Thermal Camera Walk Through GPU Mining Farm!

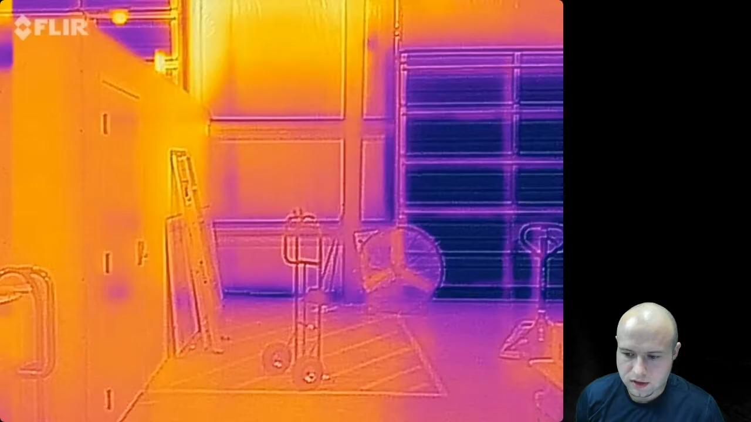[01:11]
The rigs are in that room to the left. There's no ceiling on it, and so you can see the heat coming out of the top and just kind of heating everything else up around it, even the floor, the walls, everything. So we're going to kind of go through here a little slow, and I'll try to pan around so you can look up. You can see how hot. That's like a 20, 25-foot ceiling.
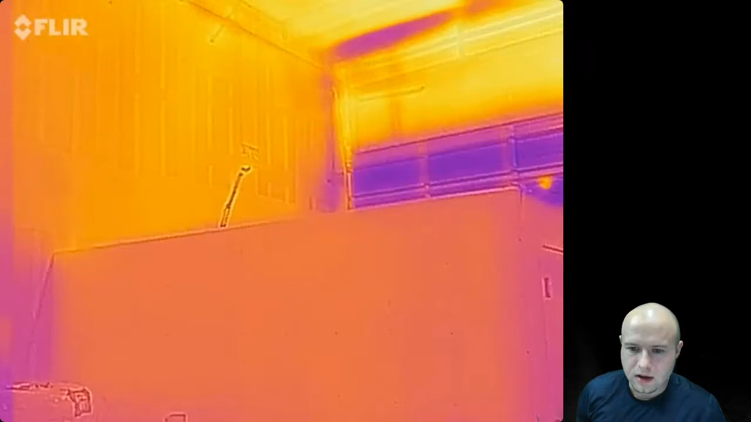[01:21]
There's the camera resetting thing I was mentioning. So here's the outside of the room, some barrels there, just kind of containing some heat. So walking up to the door, you can see the walls.
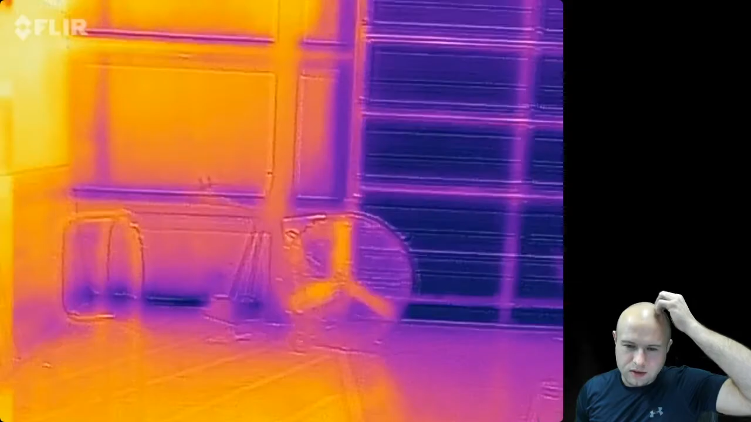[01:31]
Those aren't insulated walls. Those are just plain interior walls. There's our service panel over there, so we'll pause that.
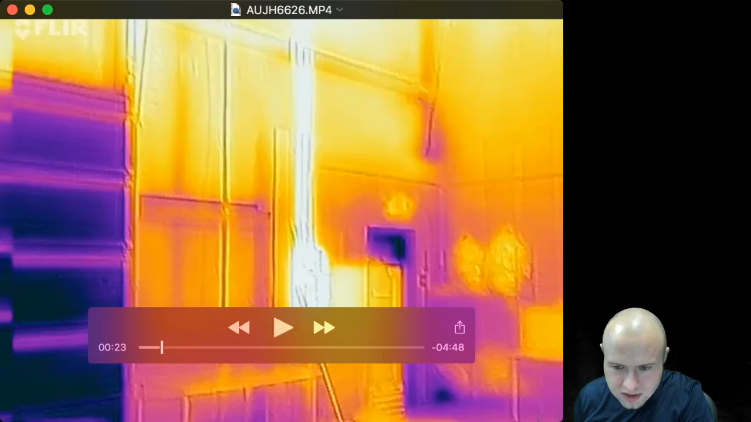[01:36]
That's our electrical panel there, so you can see quite a bit of heat there, and everything's within safe limits, but even if it's safe, it's still getting hot. It's pulling a lot of amps, so I think we're on a 100-amp service here. We're three-phase power.
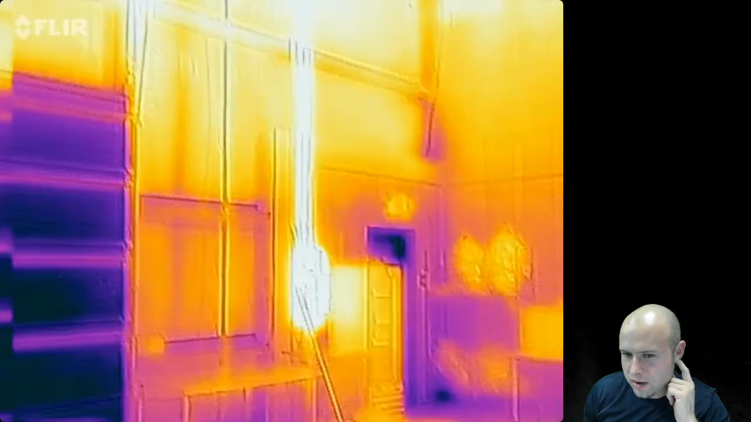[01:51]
I'd have to check that, but again, that sucker gets hot. And so looking up, you can see the conduit running up into the ceiling, and as you pan over,
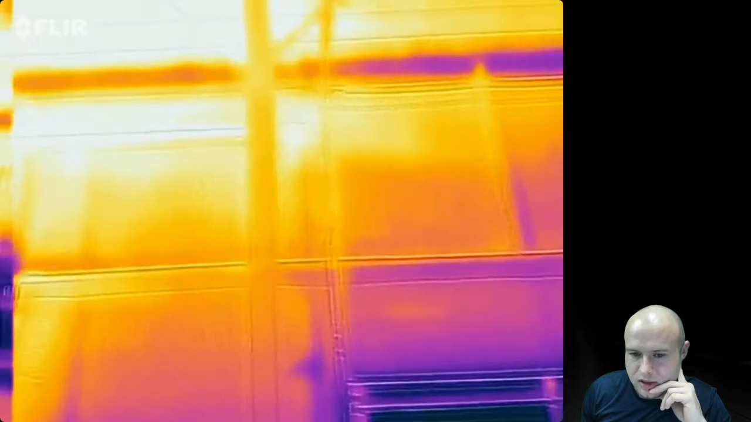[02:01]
you can see all the heat getting trapped up there, and that's one of the things we were trying to work on with that new exhaust fan that we put in.
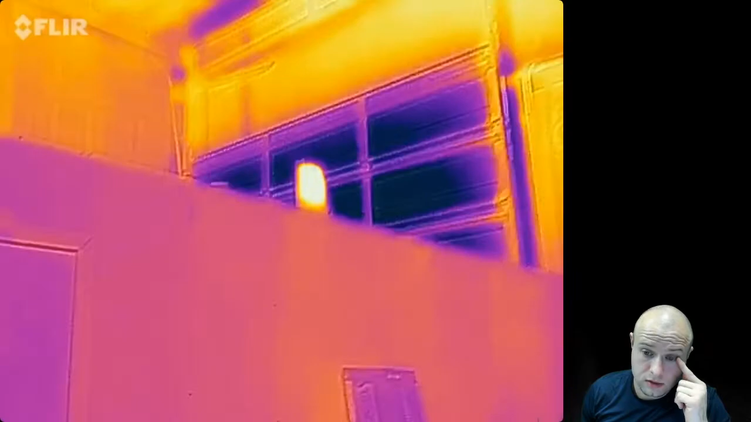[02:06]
So we're going to go in the room.
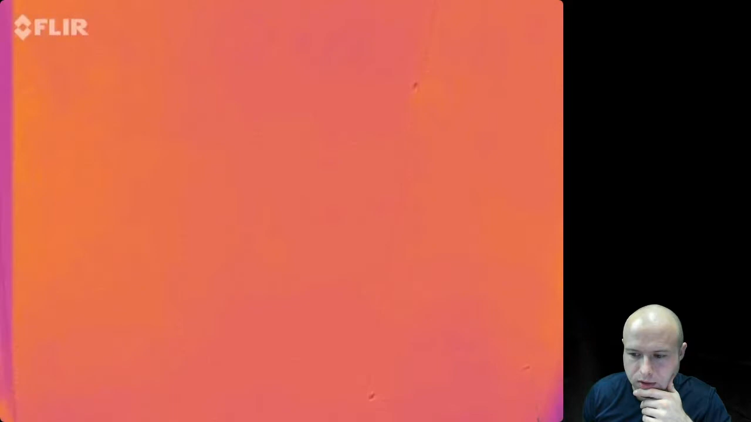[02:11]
We're going to move the camera over so you can't see my secret code, and then I believe I put my hand out here so you can get kind of a spooky, creepy...
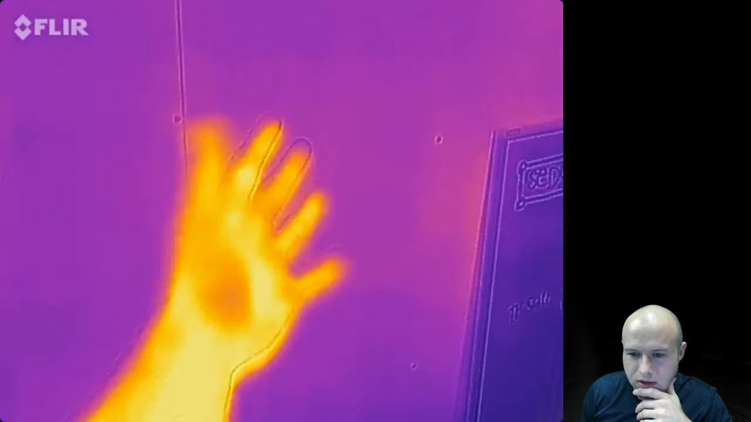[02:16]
That's kind of gross, right? Yeah. So walking into the rig room here, you can see,
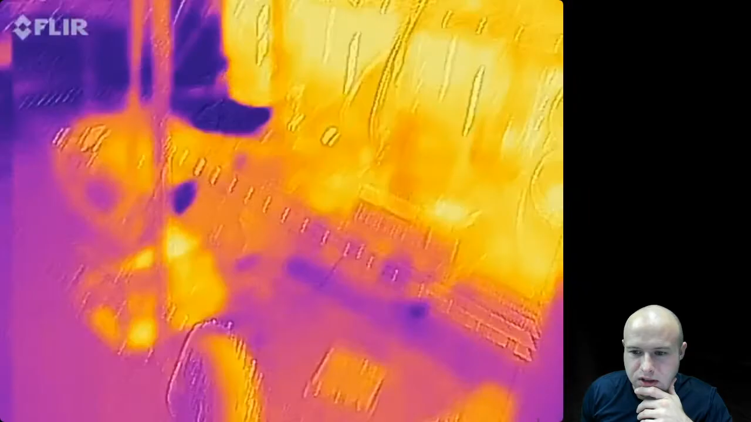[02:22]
boom, there they are, and it's kind of a mess to look at.
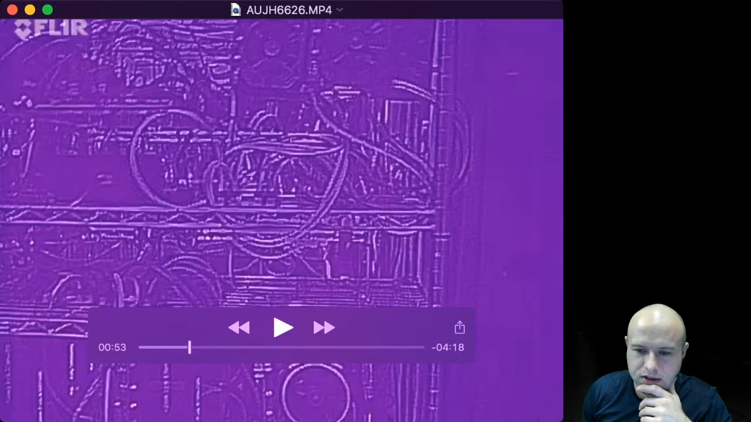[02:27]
And here's the camera resetting again, but it writes itself, and so you can clearly make out the GPUs.
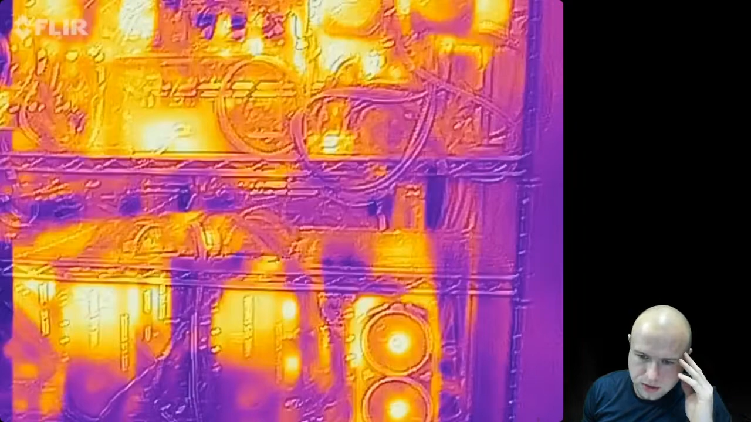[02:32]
You can see the sources of heat, and you can really make it out when we see the back side of them.
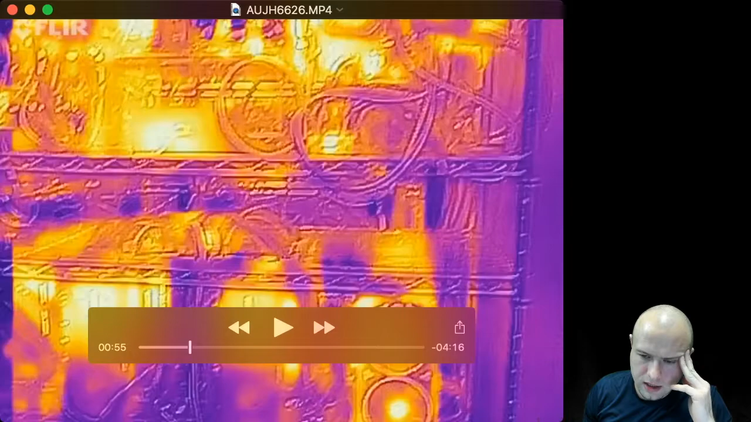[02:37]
But this is kind of just looking into the mash of rigs through the wire racks, so obviously everything's open air.
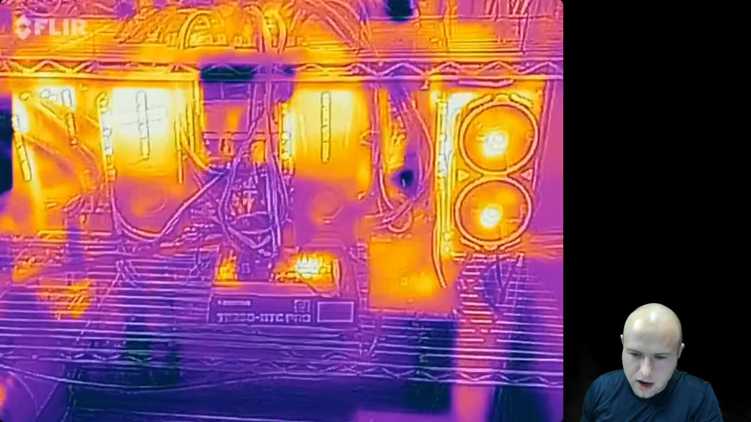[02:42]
That's the 1080 Ti rig there, and everything's mounted vertically.
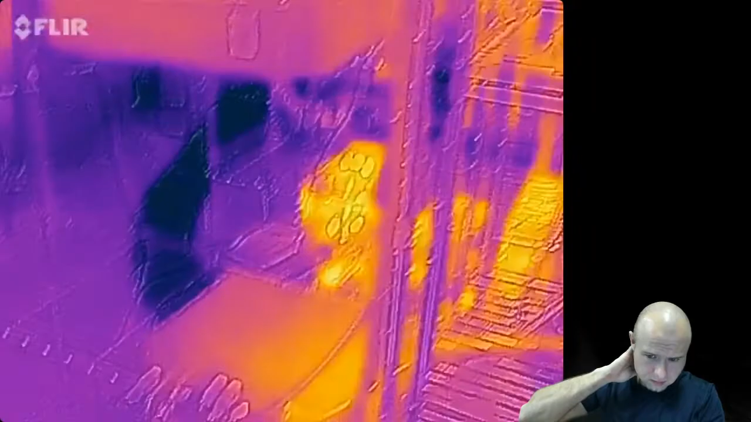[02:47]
There's one of the PDUs, a couple 1060 rigs here on the top of this row.
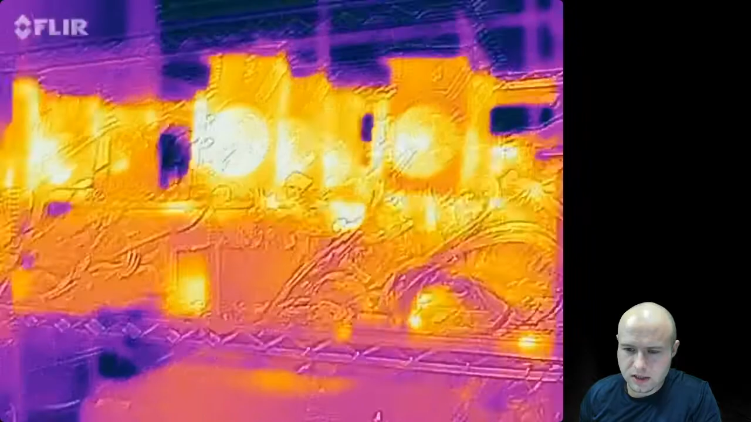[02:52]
Those are all the same Zotac 1066 gigabyte minis.
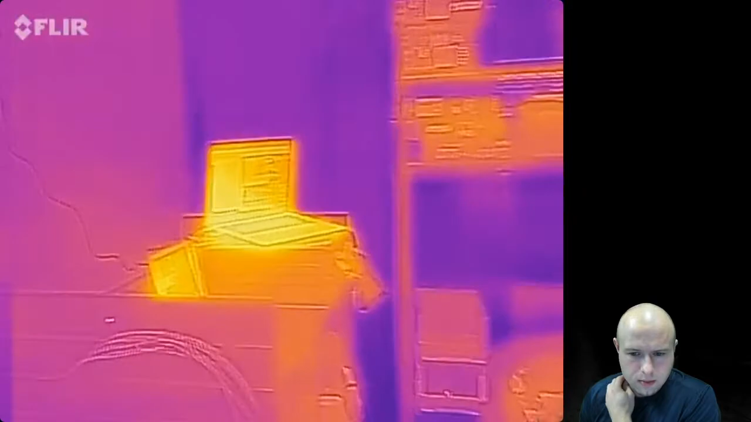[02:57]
There's my little streaming setup over there, taking a look up to see if the camera gets hot a little bit, not too much.
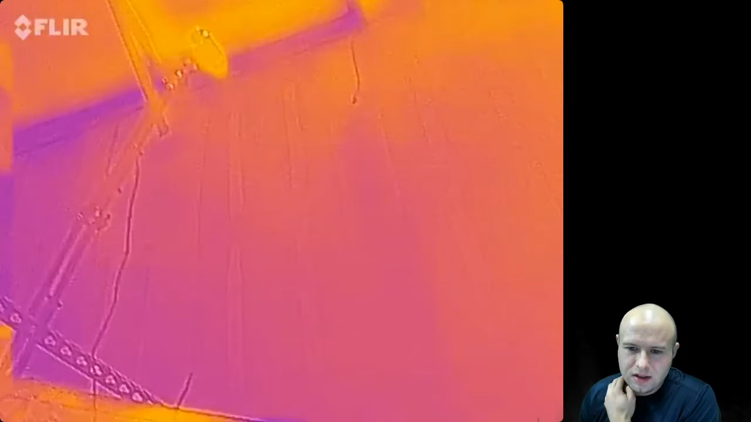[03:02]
Coming back down,
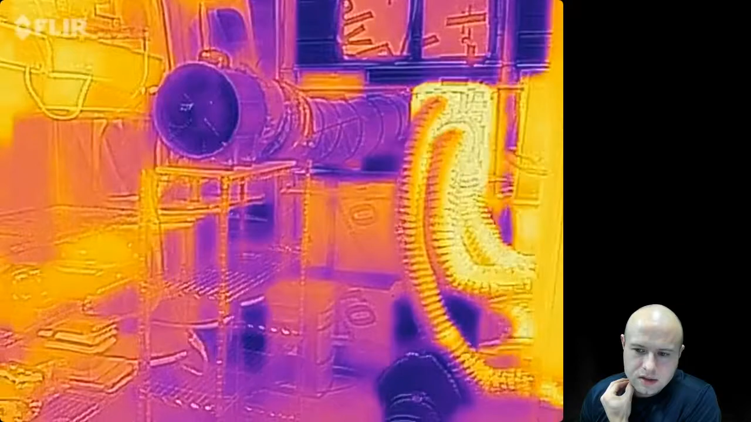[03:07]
you can just see how much the heat is being put off and heating up everything else. Now that black thing there, that's the cool air intake. We put that in yesterday. That's pulling in cool air from the outside through a filtered manifold and running it through this tube, and we can direct where we put it.
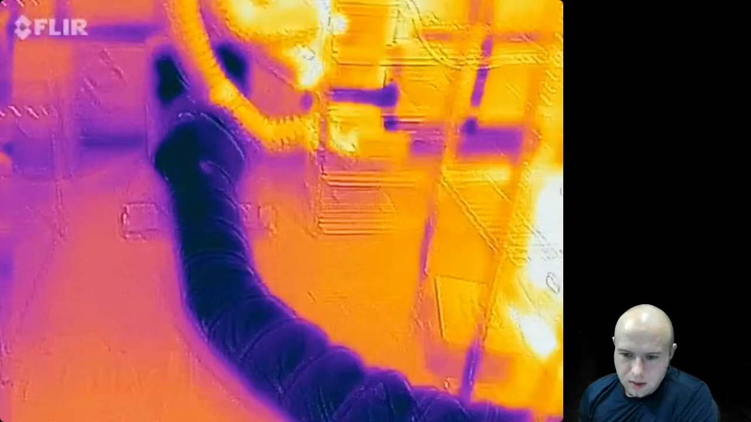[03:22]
But you can see just the contrast in the hot versus cold. So obviously, darker colors, colder. Brighter colors, hotter. And so we move through here.
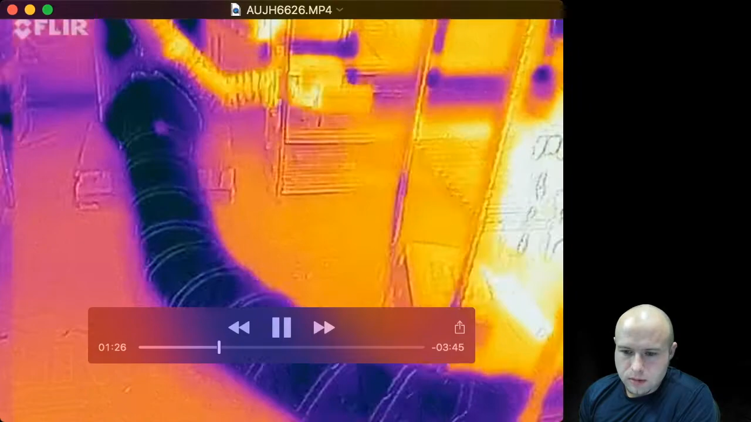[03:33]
Take a look at the floor there where the air spills out.
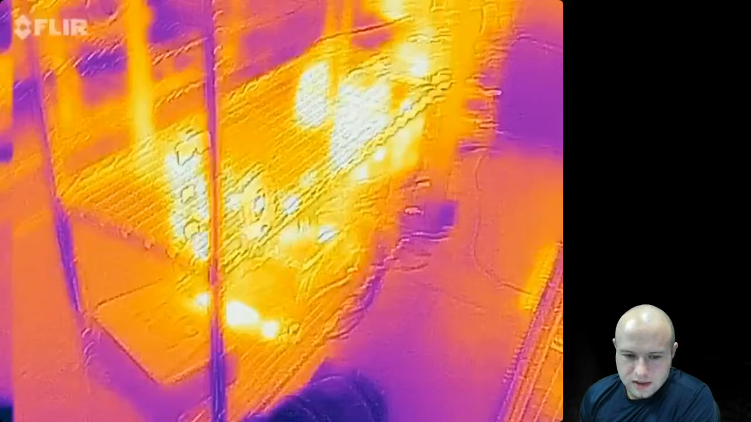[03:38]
That's cooling the floor. I think this is just so cool to look at.
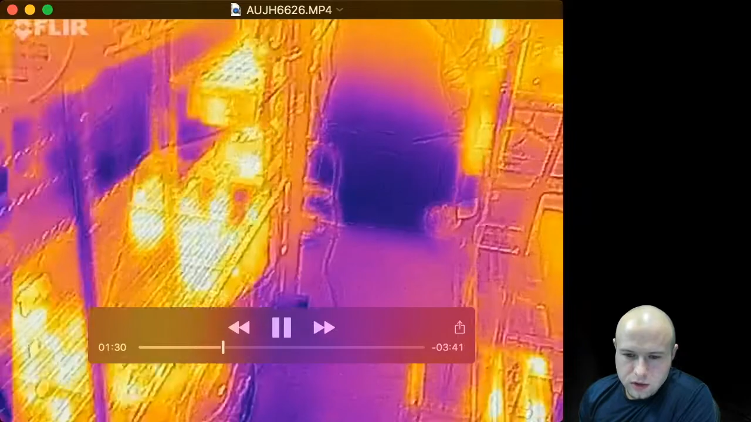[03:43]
New rig down there. That's the one that came out of the refrigerator, the stupid rig build.
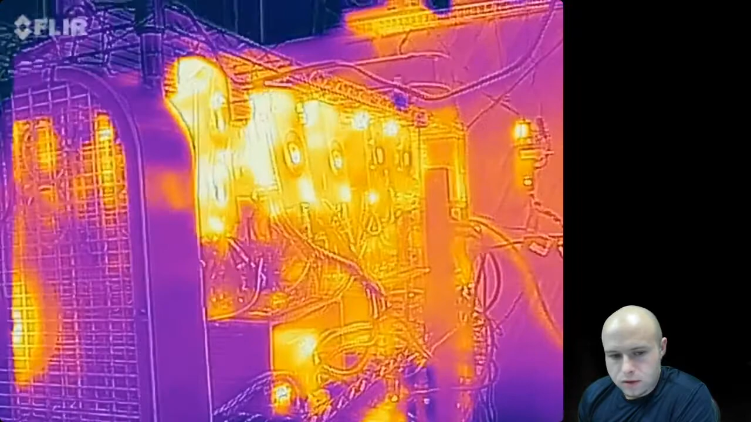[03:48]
Row two there. It's a few different types of rigs going back to the backer.
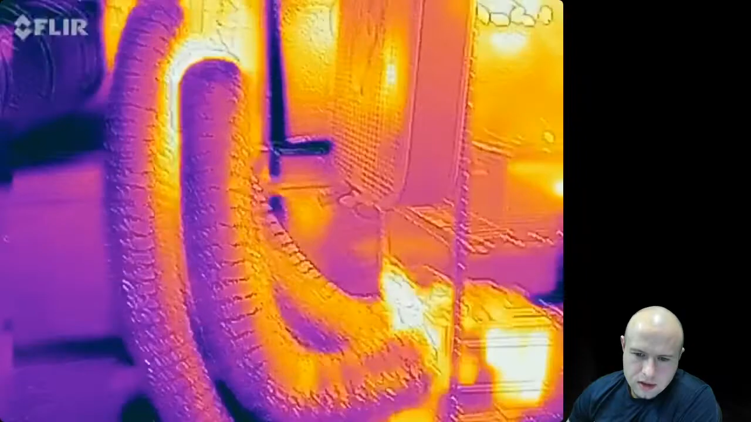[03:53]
They're the ASICs and their exhaust manifold, their dedicated exhaust manifold. And you can see that sucker is glowing.
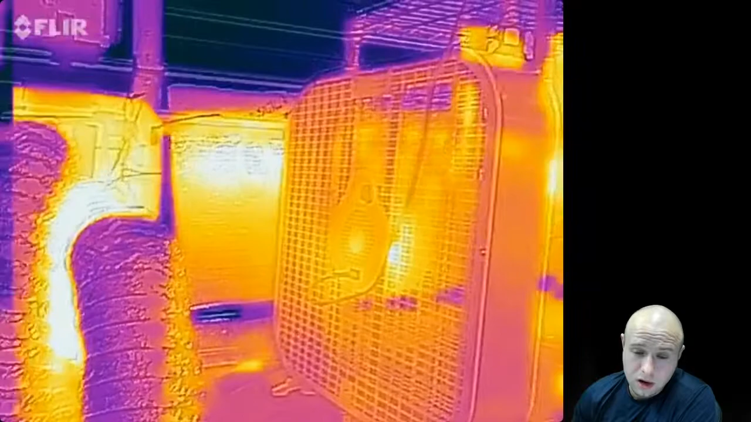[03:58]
Those things put out a lot of heat. And if you look down,
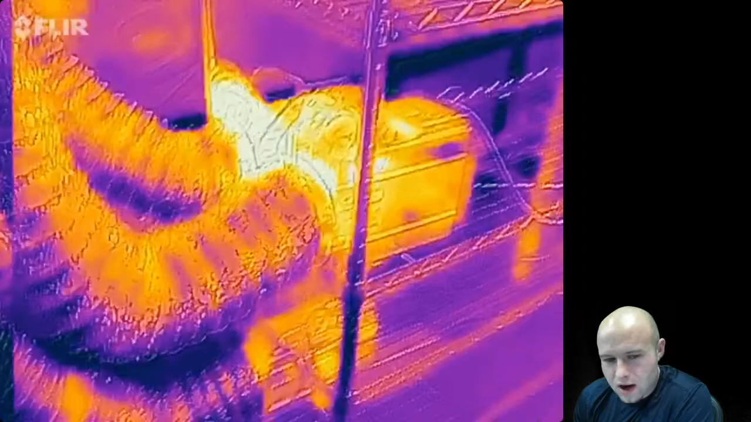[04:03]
you can tell just how hot those ASICs get when they're putting it out. Now, you can't see it as much because they're going into this flex and to the outside.
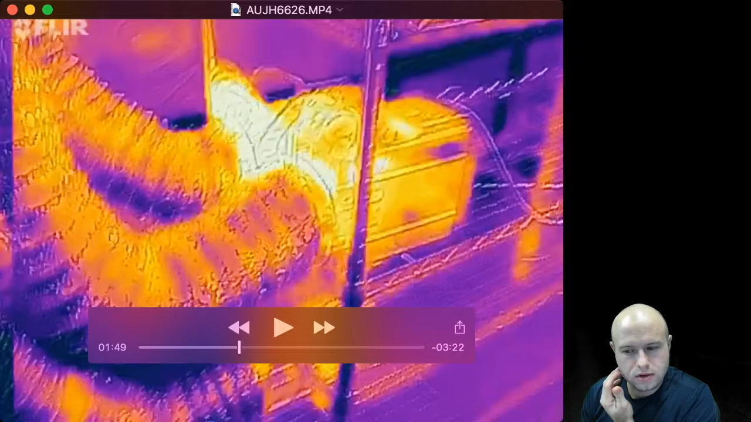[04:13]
So those don't show, those don't glow as bright, which is, I guess, a good thing that they're just getting rid of that heat.
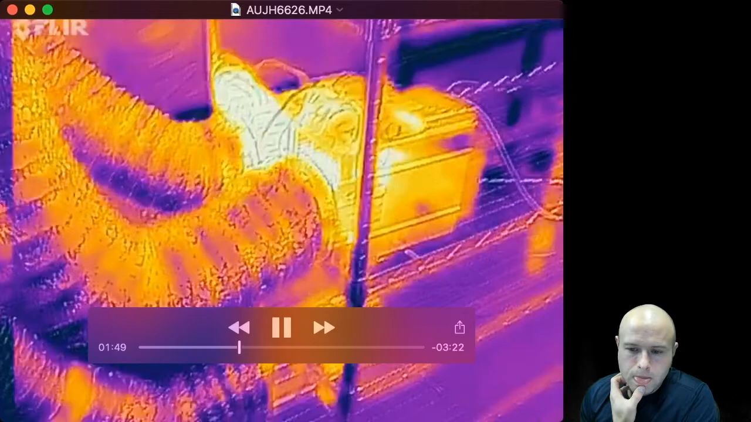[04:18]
So moving on, going into the back row here, there's mostly 1060s down there,
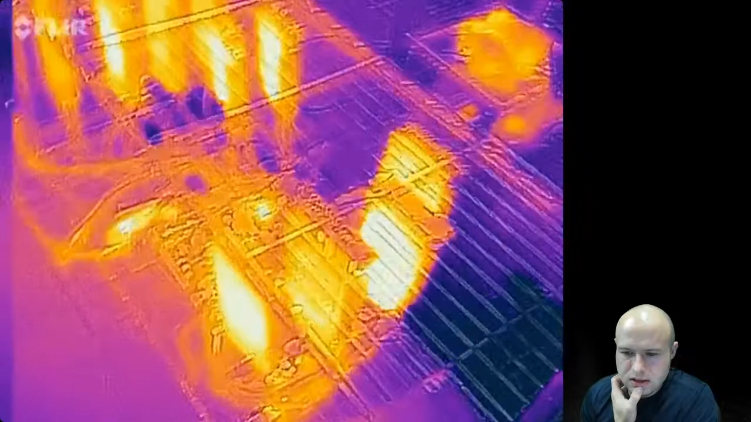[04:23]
a couple 1080s, a 1070 up here, a 1060 rig and a RX 580 rig. And you can see the back of those.